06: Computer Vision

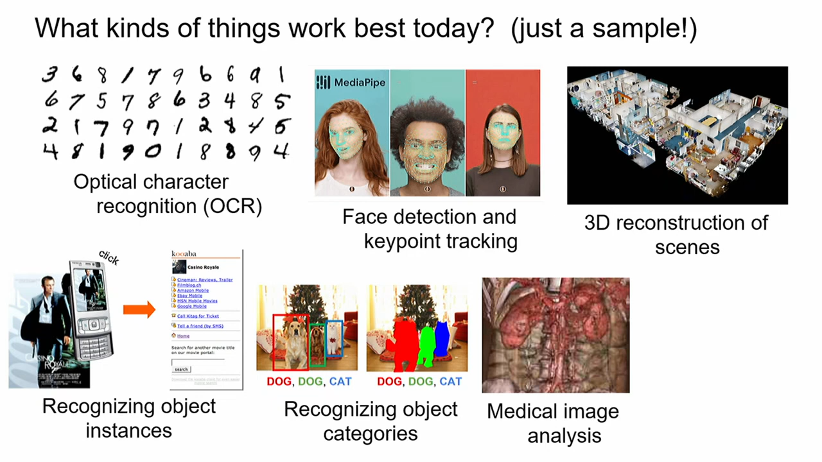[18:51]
Medical image analysis in certain problems, certain domains, semi-automated, and assisting experts with this kind of intensive computation and smart ways to find structures or abnormalities. And then finally, I'd highlight vision-aided navigation, both for cars, like autonomous vehicles, as well as for robots who need to move, for example, in the 3D spaces that you see in the top right of my slide.